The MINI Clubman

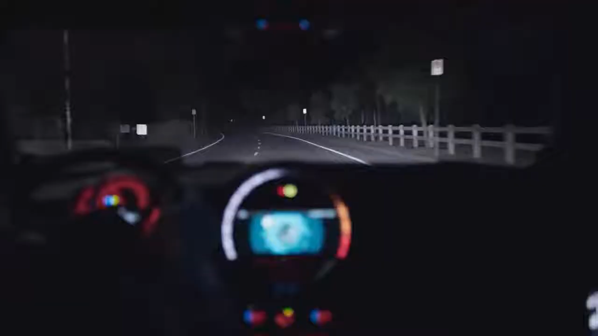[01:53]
It detects oncoming traffic and reflective objects by the road and automatically dips the brightness while keeping other parts of the road lit up.